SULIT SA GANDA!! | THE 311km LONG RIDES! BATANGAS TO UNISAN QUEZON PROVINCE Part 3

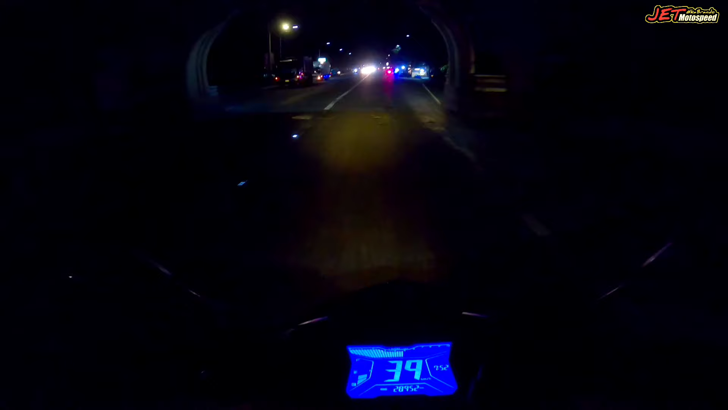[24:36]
Narinaho ulit ang arco San Pablo Welcome to San Pablo Hindi ko wala kung nakakikita niyo pa ho
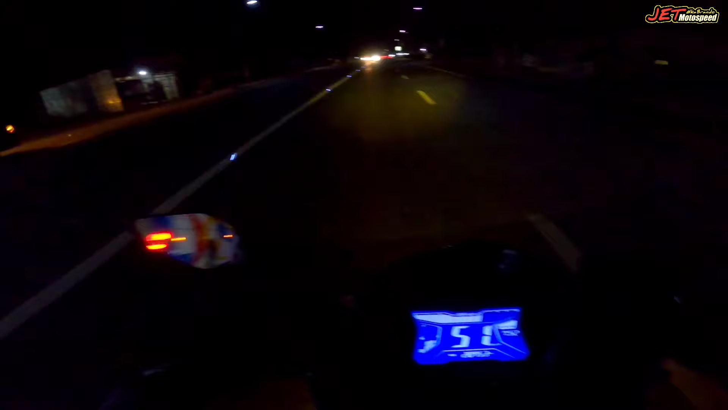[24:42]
Pero Arina Kapasok na ako kami ng San Pablo Diretso na ako aray Siguro ay dalawang oras niya aray Natakbuhay hanggang sa Maka uwi kami sa talisay So yun isang narealize natin mga kabrando Pagka ho gabi at naglolong ride sa iyo Ang hirap Ang hirap Iba talaga pagkaliwanag pa O pagkamaaraw pa kayo Na biyahe Pag sa gabi Kailangan talaga natin Nang talaga Kailangan talaga ho natin Ng iba yung ingat